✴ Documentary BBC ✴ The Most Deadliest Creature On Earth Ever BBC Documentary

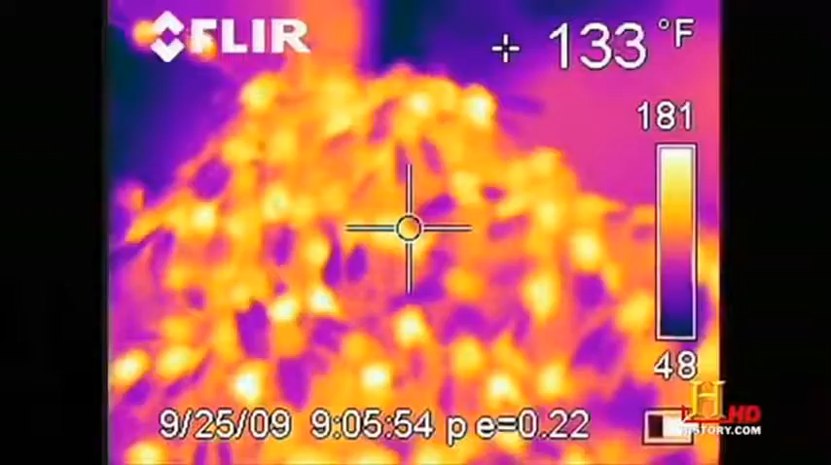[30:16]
On screen: spot 133°F
which is the warmest part of the hive. You can see they're moving up from the bottom of the frame towards the center and gathering in a cluster.